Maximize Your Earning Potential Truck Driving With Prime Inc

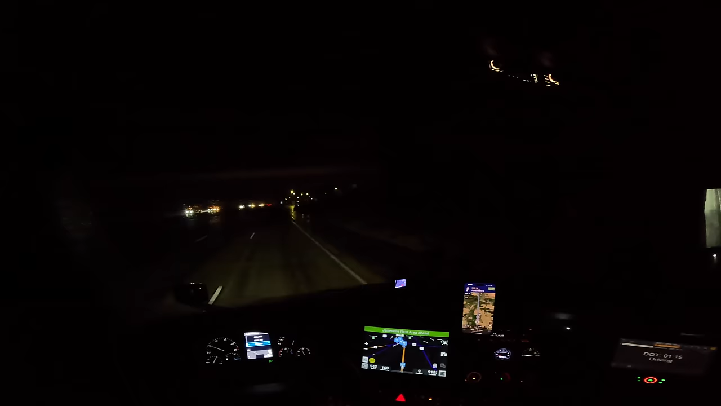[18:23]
It is 9:44 p.m. It said that there was a couple spots left here, so I got an hour and 15 minutes left on my clock. So let's see if we can find a spot. I got unloaded. My pump was leaking a little bit, but it is what it is. Why is this thing saying no trucks allowed? No trucks allowed. That doesn't make sense. Oh dang it, that's an RV. What's right here? Oh dang it, another RV.
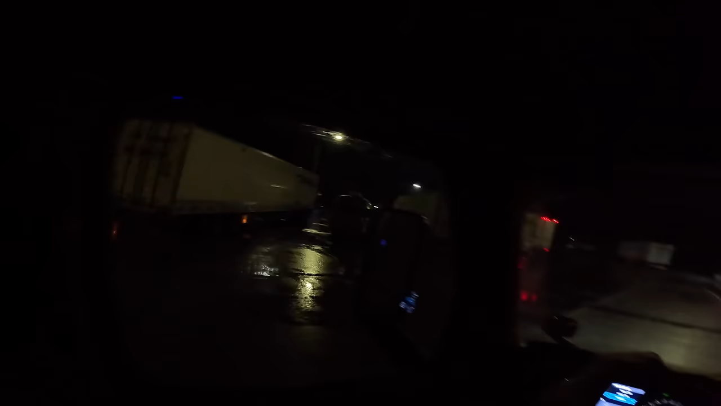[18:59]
How many spots? Oh dang, are we already at the end? No. How much further we got? This still got pretty far. Let's keep going. We got any spots down here, guys? Oh, we're getting down here to the nitty-gritty. Oh, I got a bobtail truck, bro. Why are you parked right there, dude? Bro, another bobtail truck? Come on, bro.
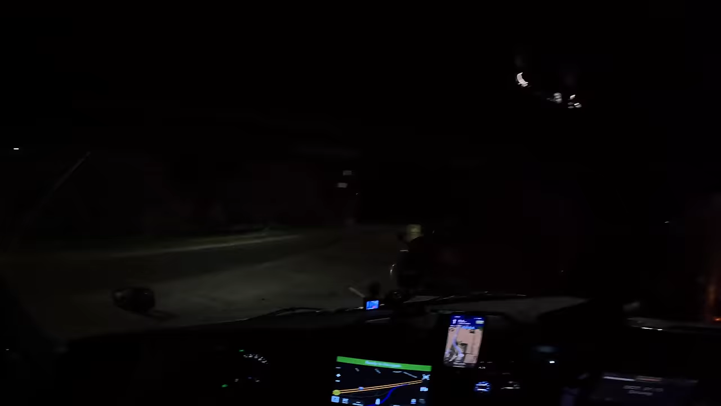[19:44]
Basketball's back up and going now. This is the one thing I don't like about pulling tankers. A lot of these customers, nasty dirt, mud, gravel.